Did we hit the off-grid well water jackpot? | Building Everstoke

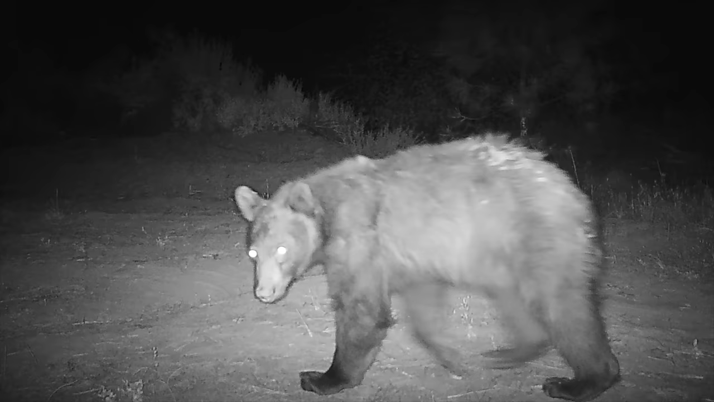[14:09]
was really cool to actually get the footage and see the bear go up to the camera and mess with it and you actually can hear the sound of it messing with the camera so
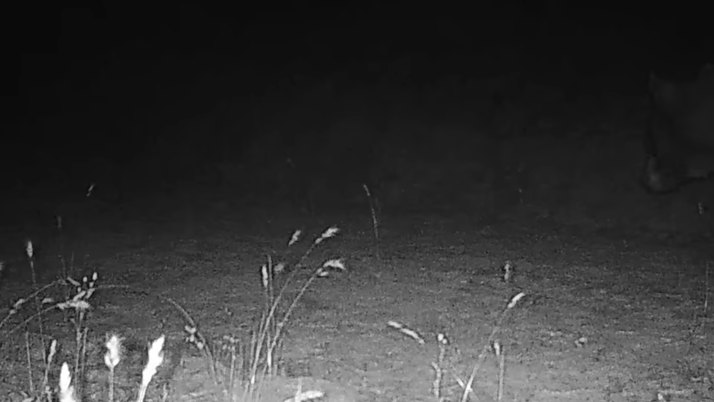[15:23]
big bear big bear big bear holy smoke yeah big bear that that bear could have made that big poop over there yeah going down see now the dates and
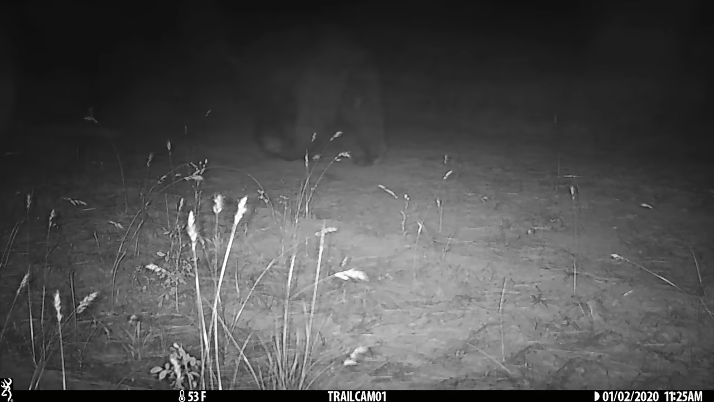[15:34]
times are all off though oh the camera blinked out so yeah that's that's okay so we gotta save that one though yeah that's a keeper
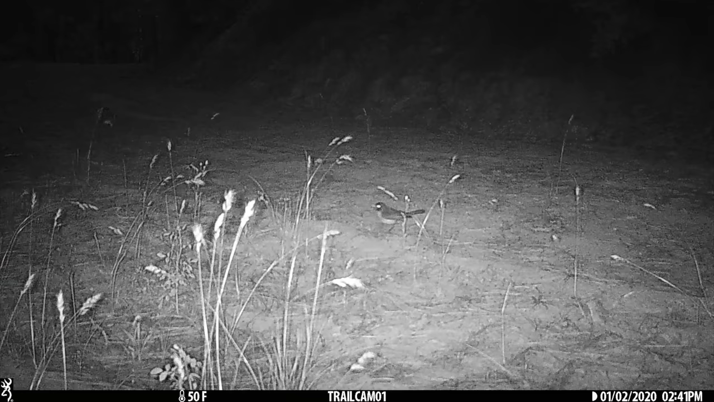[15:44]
another night and then a bird at night that's so funny perfectly that's great you got this big bear and then the super ferocious was actually good footage man i hate that the date is not